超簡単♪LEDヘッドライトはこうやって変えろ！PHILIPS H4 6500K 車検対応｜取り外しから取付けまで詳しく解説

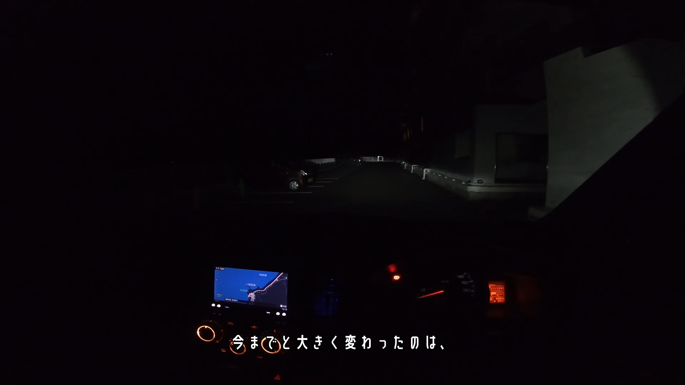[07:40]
こんな感じで結構明るくなりました今までと大きく変わったのはですねこのハイビームにした時ちょっと見づらいんですけれども中華製の安いLEDの手前側がかなり暗くなってしまうんですけれどもこれがハイビームの時に手前側まで割と照らしてもらえるようになったっていうか